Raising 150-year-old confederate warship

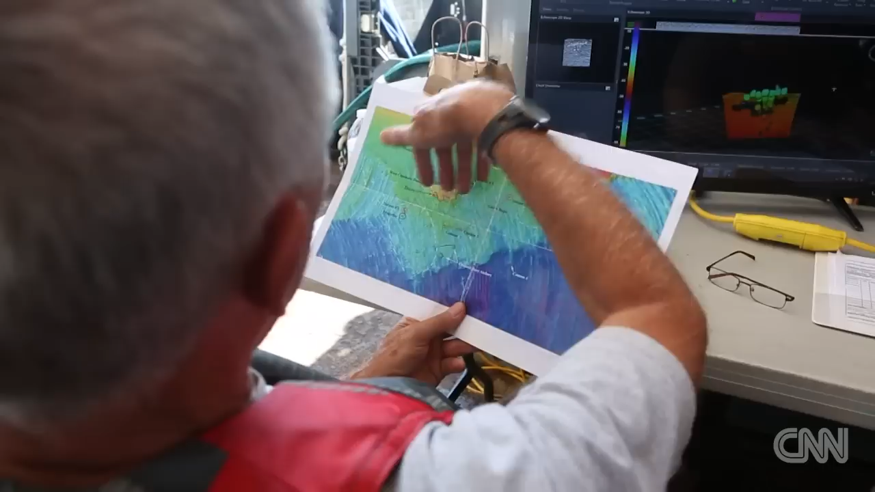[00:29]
Right now, we're lucky enough to have the archaeologist an underwater sonar device that could literally pinpoint us and put us onto any artifact that they've previously discovered already.
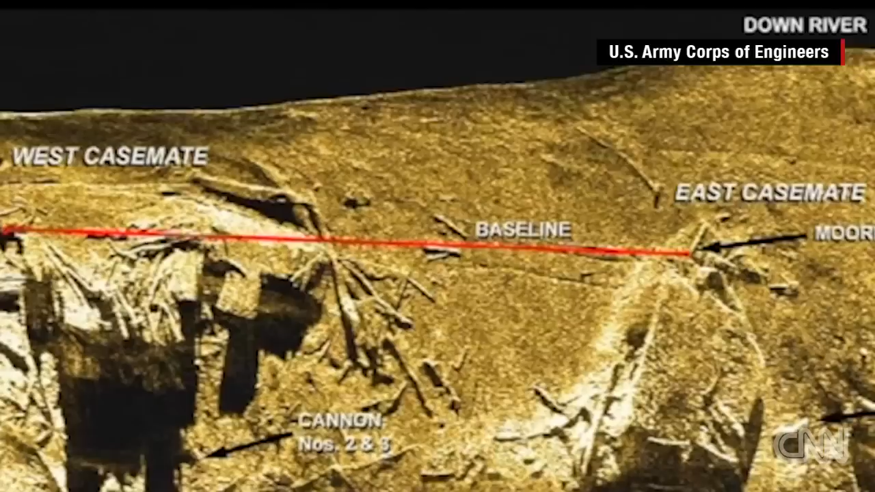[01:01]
the things they've found and mapped to guide us in our salvage operation.